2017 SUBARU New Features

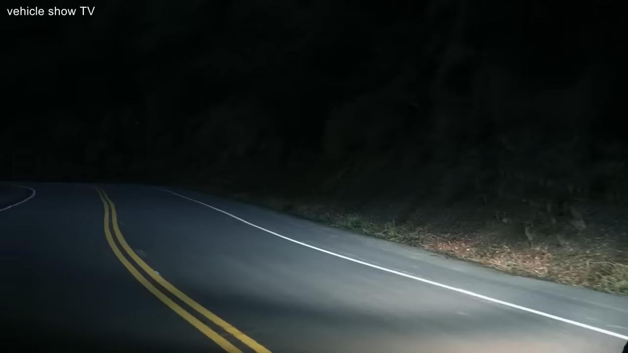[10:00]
That's because the better you can see the road in front of you, the safer you can drive.